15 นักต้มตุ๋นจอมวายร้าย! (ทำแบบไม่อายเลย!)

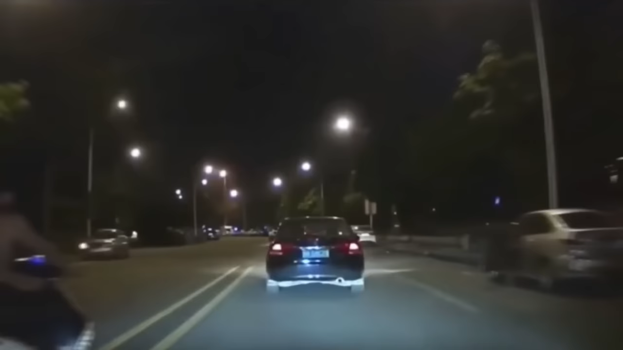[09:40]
เนิกงานยำดึกก็ขับรถกับบ้านตามปกติแต่สังเกตดูด้านซ้ายมือดูเดอร์มีมอเตอร์ไซส์ใช้สองคนขี่เข้ามาเบียดเข้ามาเบ็กชะลอทำท่าเหมือนจะให้ชนแน่นอนนะครับสกิจไปตึกหนึ่งก่อนทั้งคู่จะหันหน้ามาพร้อมส่ายตาวิ้งๆหลังจากนั้นทั้งคู่ไม่รอช้ารีฟจัดการ